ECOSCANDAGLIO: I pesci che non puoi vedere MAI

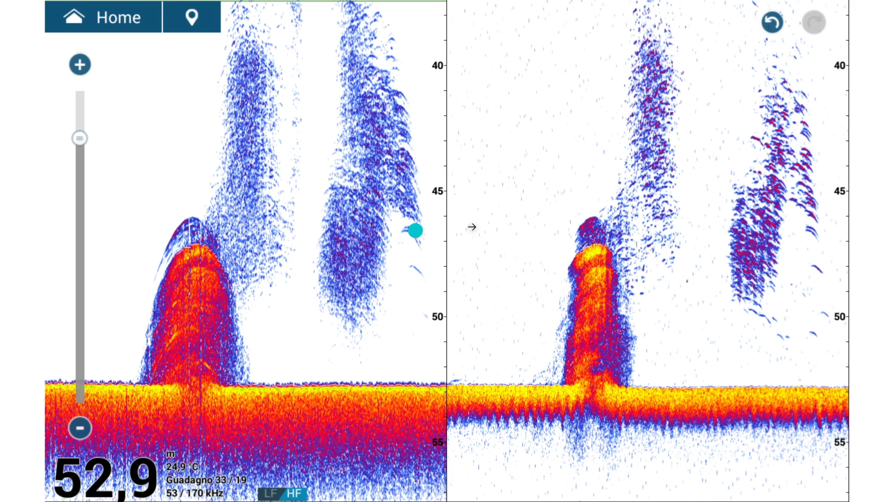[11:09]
On screen: depth 52.9 m, water 24.9°C
proprio perché più largo il cono, più si verifica quell'effetto che vi ho mostrato. Più è stretto, più l'effetto è minore. E adesso il bonus. Come viene visualizzato lo schermo dell'ecoscandaglio quando utilizziamo lo shift?